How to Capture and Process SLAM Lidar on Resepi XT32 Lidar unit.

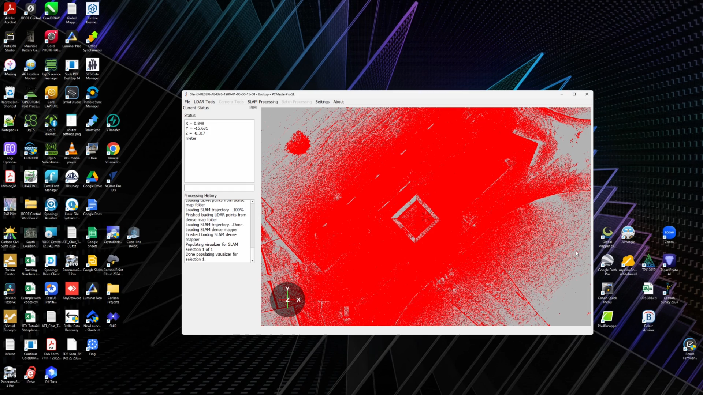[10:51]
So after, let's go ahead and maximize this, after about, what,
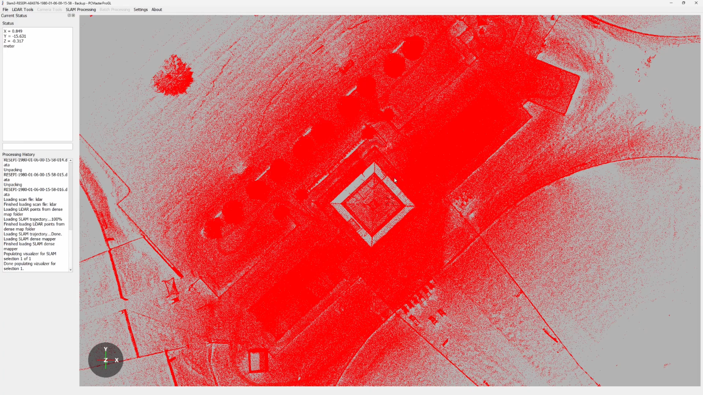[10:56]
four minutes or so, the point cloud has been generated.
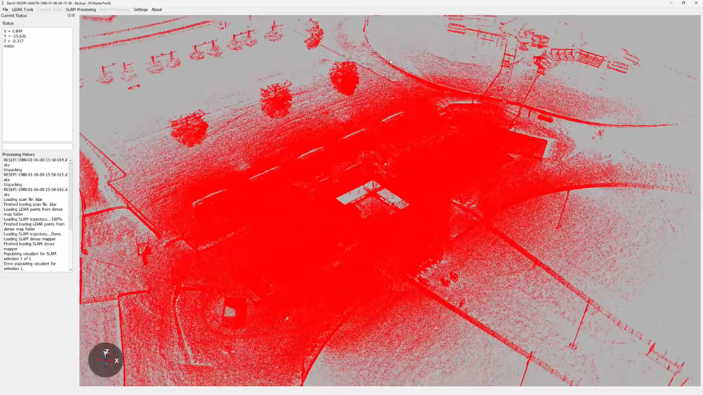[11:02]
Now, I'll tell you this, this is upside down, and it's upside down because when I,
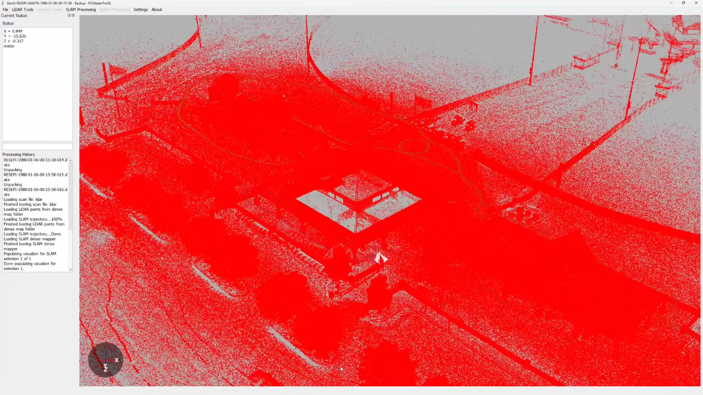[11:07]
unless I'm going to right mouse click and say color by intensity, now you can see there's the part.
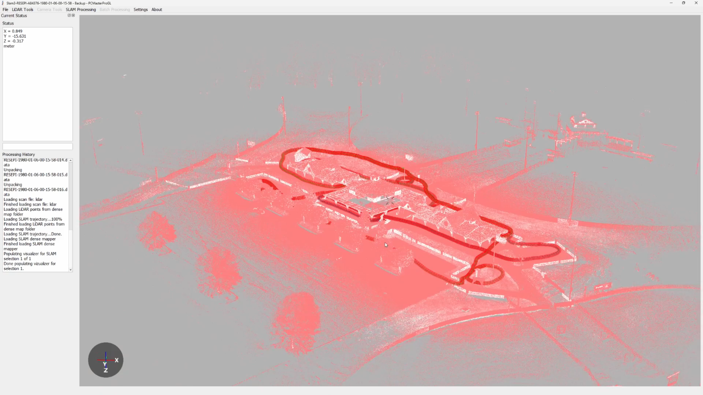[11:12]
So anyway, the reason it was upside down, I did not set the IMU to zero, zero, zero as far as the y'all pitch and roll when I was in the field. So shame on me, I missed changing that. It's not a big deal. It's just that it came in and it was flipped upside down 180 degrees because I have it set to 180 for when it's mounted on the drone.
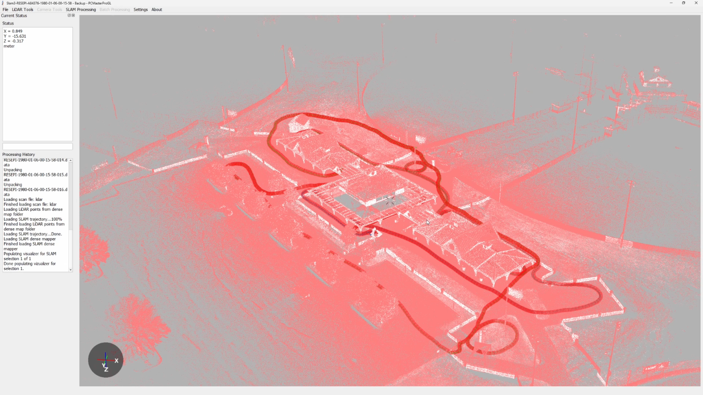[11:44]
So anyway, well, I hope this has been helpful. You can take this data and come up here and we can go export and there is no color. We're going to export a, we can either do a laser, the zip format of that and export it out. There's no color because this is mobile. Now at some point there will be some integration with 360 cameras and be able to colorize the slam data as well as the mobile.
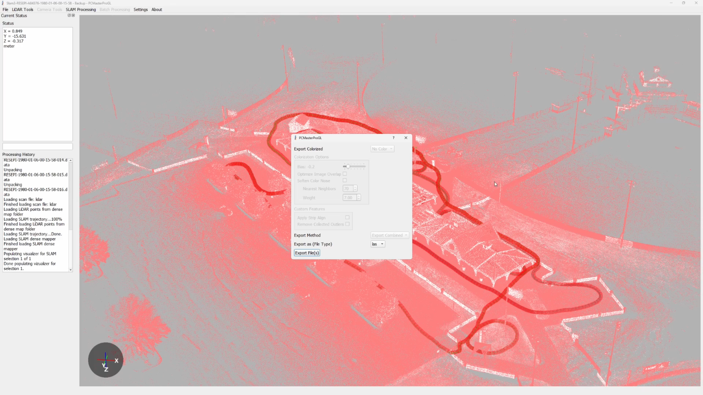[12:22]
So that is forthcoming in the, in the months to come. But for now, this right here is a very, very good point cloud that you then could even come in and do, uh, maybe need to do some as built stuff. And one of the other videos we'll be doing in the near future is to take this and I've got a, uh, a laser scanner, terrestrial laser scanner. And so we're going to do, we're going to do a test. We'll just even maybe come and do this, this building and this one. We'll come back and laser scan this area so that we can then do the CAD drawings.
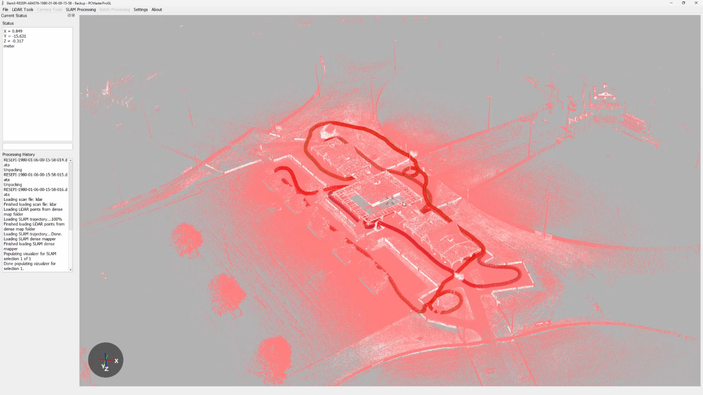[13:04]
I'll actually get a third party to draw up those plans and we're going to see just how close they are. And it's going to be, I imagine it's going to be pretty, pretty darn good. Now, obviously, I mean, the laser scanner will definitely come in tighter because I mean,
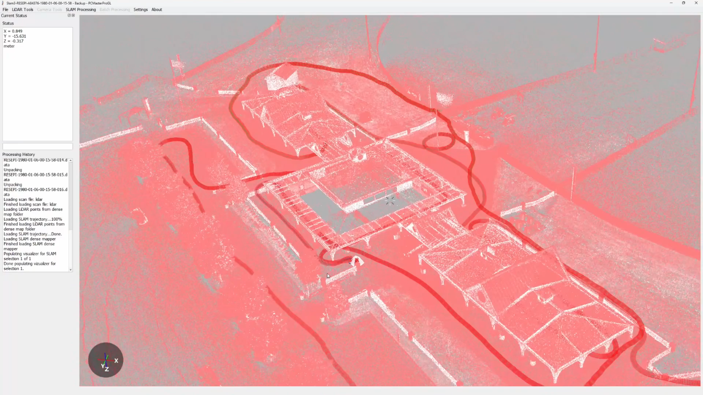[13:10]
those are into the millimeters for, for accuracy, but, uh, all in all, it should be a very good point cloud drawing from this. And I've, I made reference to this in the video, but if you're doing a job where the roof is vital, where you, it's very important to get the roof, maybe you're in an area where you can't fly. There could be a number of reasons then I could have been very intentional to one,
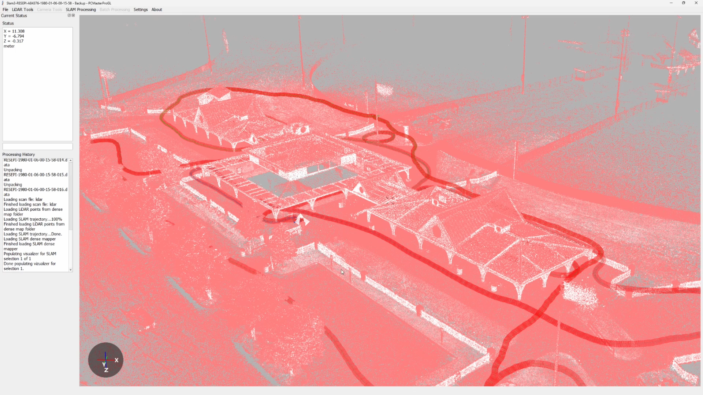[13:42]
get back further and to get the LIDAR unit up in the air, nice and high so that we could capture these roof points, uh, right over here.
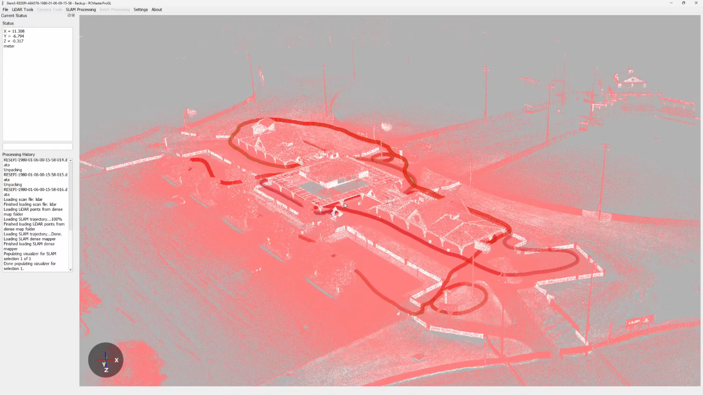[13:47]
So these, you can see this one, we got all of those and actually this is, yeah. So this, some of these points we didn't get, but we could have backed up and I could have raised the LIDAR unit up nice and high to get those roof points.
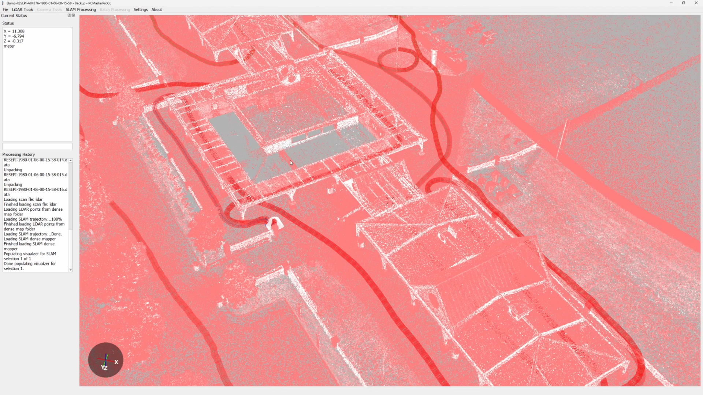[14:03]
Now we would have roof inside, outside, everything, a complete scan just from doing, um,
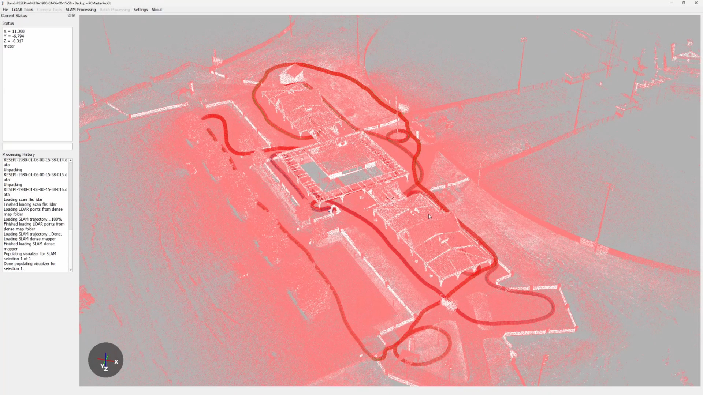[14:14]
a pedestrian walk around, uh, slam capture. Well, I hope it's helpful if there's videos you want to see, if you have questions on this, ask it, pick up the phone, call me.
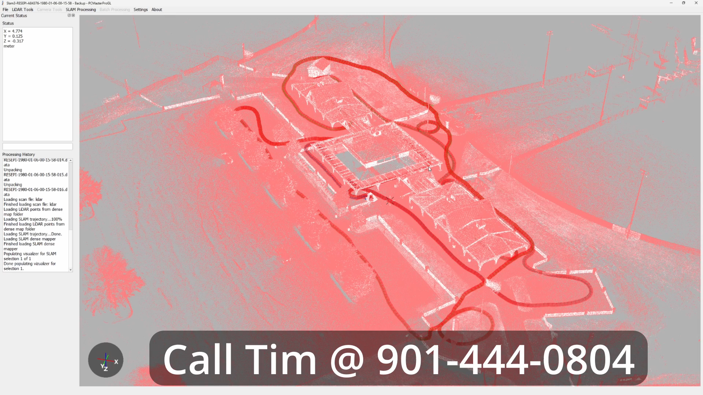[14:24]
All right. So here we are again, I'm in LIDAR 360,
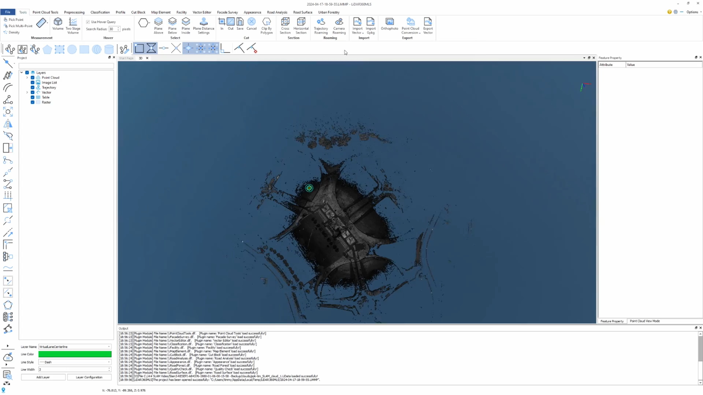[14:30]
but again, this right here, this really gives you a better view of the, of the point cloud and lets you see
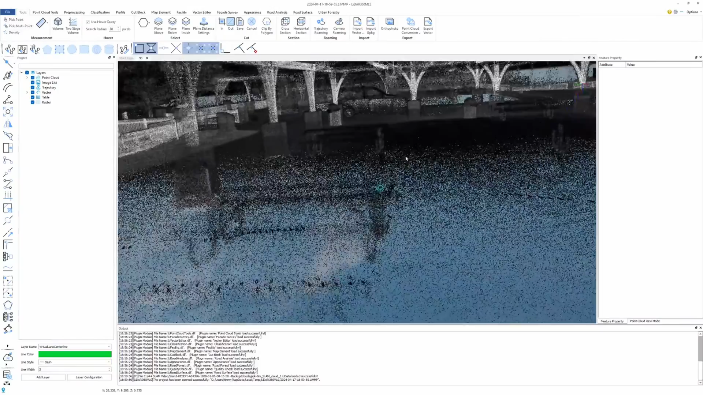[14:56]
have point cloud glasses to see everything, right?
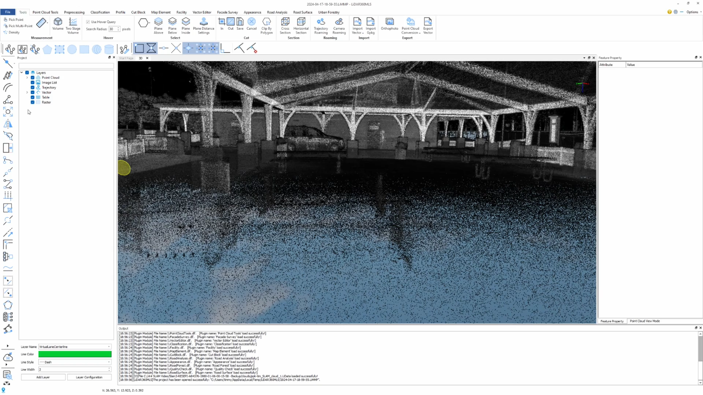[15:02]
If we change the view, I mean, intensity view is going to be the best thing you can view it.
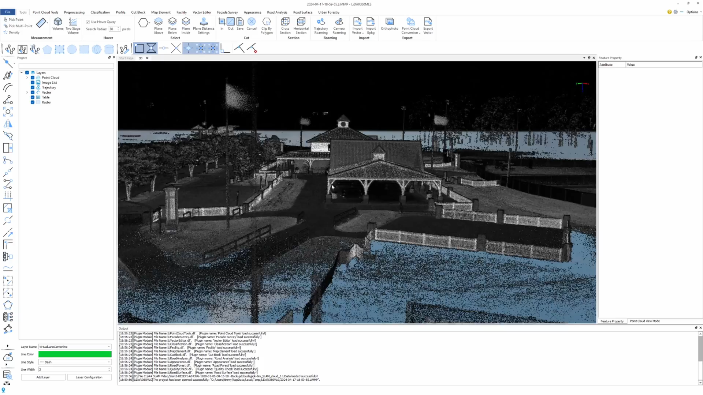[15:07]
Um, but a lot of data collected by just simply walking around, a lot of data.
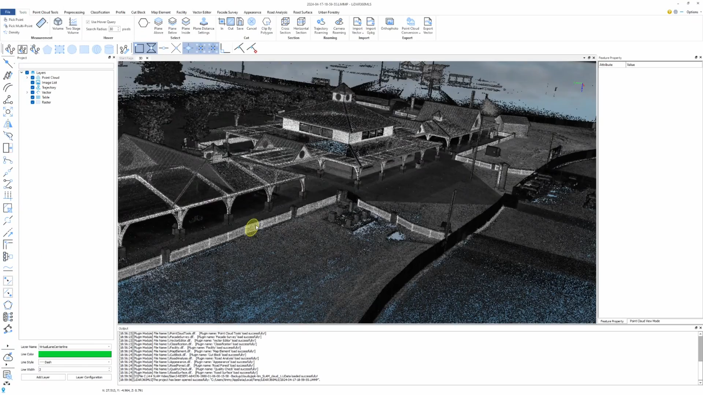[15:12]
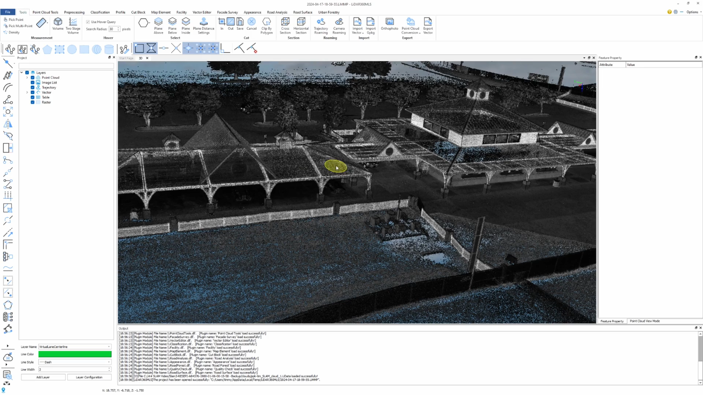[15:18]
And we could have done more on the roofs if that was urgent and needed to be, be captured.
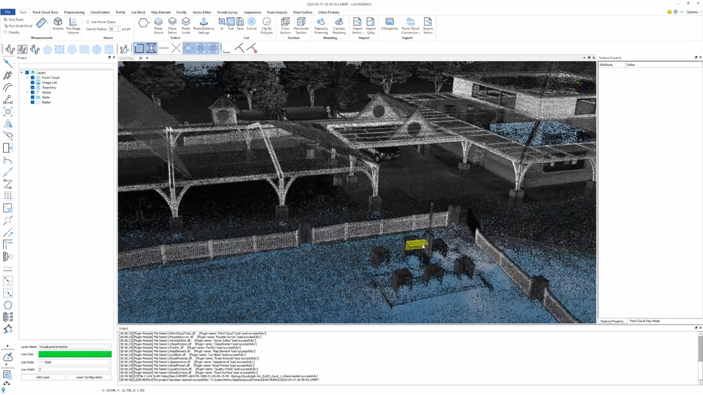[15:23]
But I just, uh, I wanted to show you this,
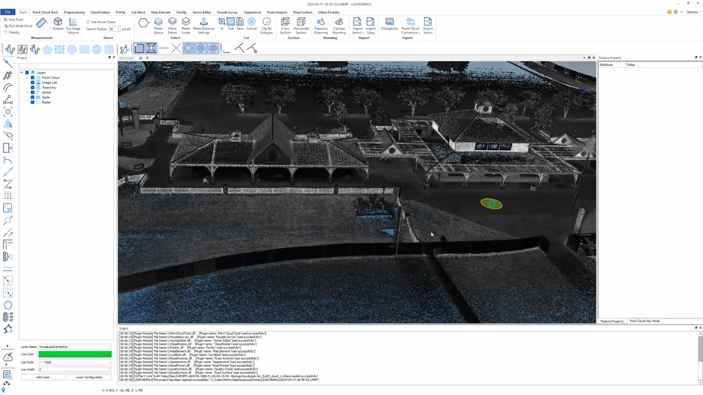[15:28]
this was going to give you a lot better idea of everything that was captured.
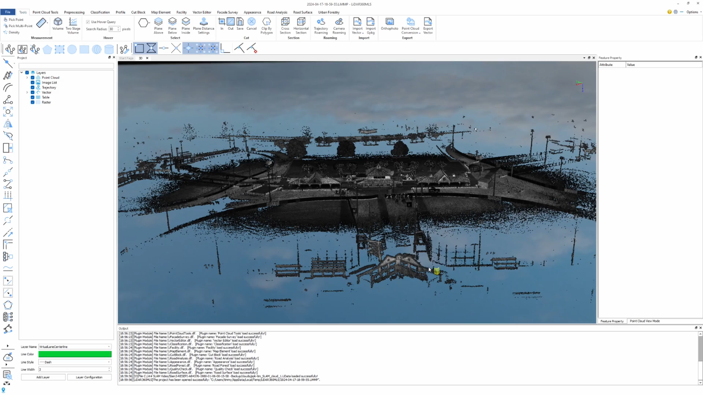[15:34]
I mean, it started capturing the stuff out here. Um, you can walk along, you can do power line inspections, any place that you can't ride or fly.
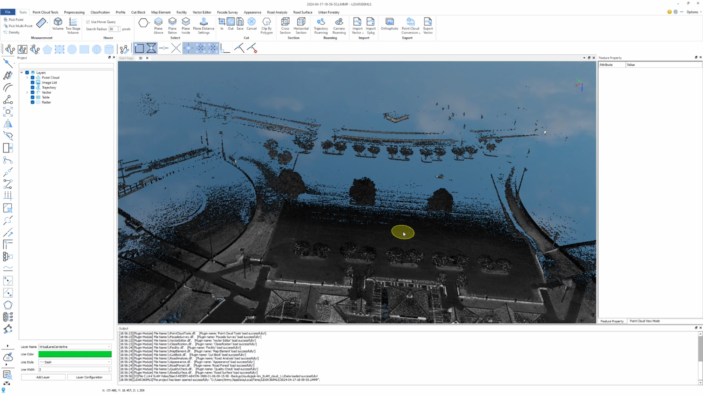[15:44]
You can jump on a four-wheeler, get on Mike and I, wherever, and get your power line inspections.